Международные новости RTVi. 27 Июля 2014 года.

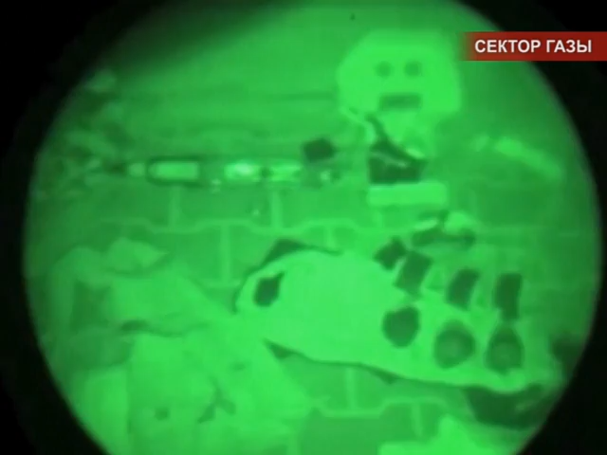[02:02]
Армия обороны Израиля, между тем, опубликовала видео,
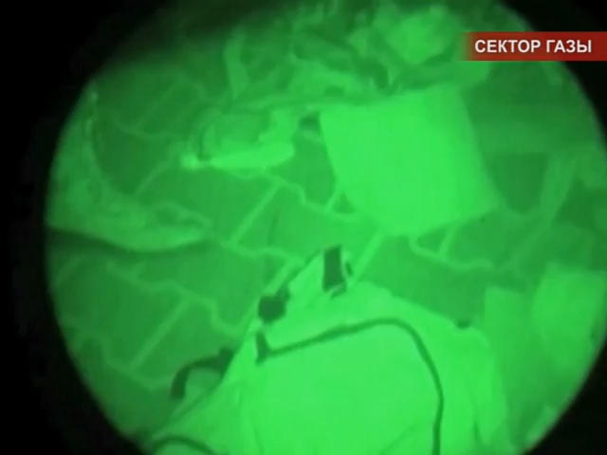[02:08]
на котором военнослужащие бригады Гевати демонстрируют обнаруженные ими ракетные установки и снаряды.